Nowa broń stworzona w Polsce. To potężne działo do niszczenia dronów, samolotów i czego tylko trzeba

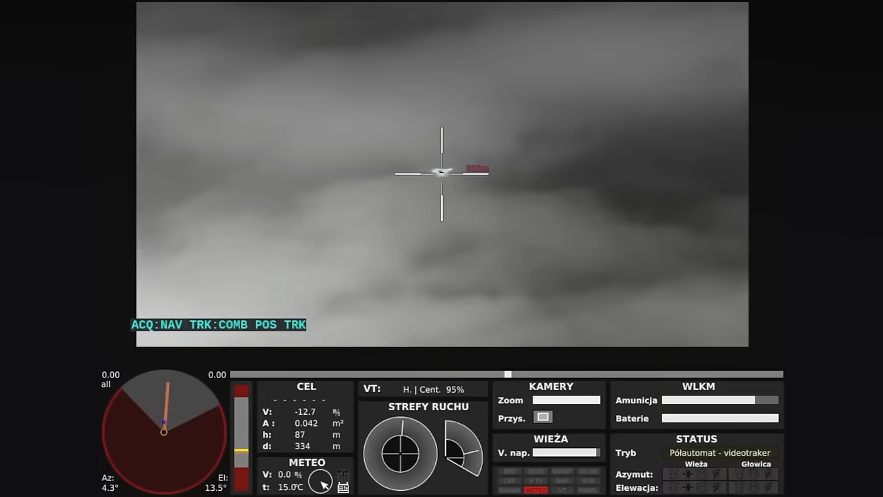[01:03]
Takie drony wykrywa z odległości nawet 3,5 kilometra i jest w stanie je likwidować.
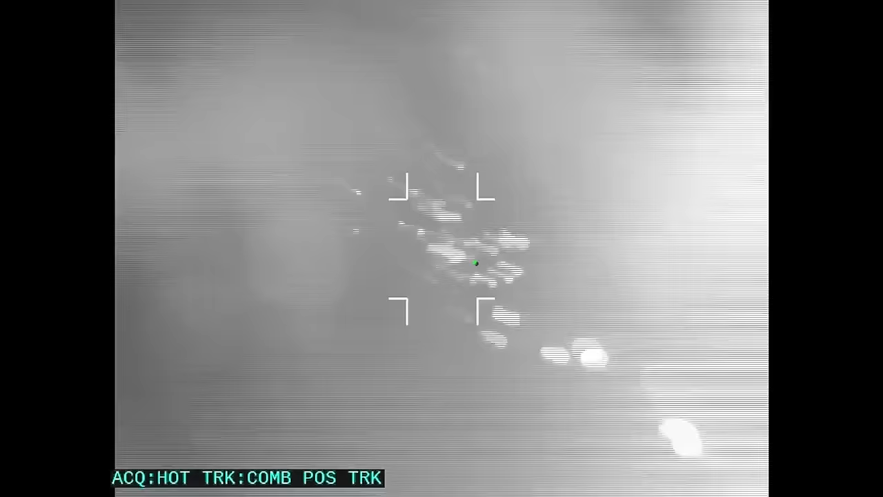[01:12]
które wręcz wypluwa pociski z ogromną prędkością.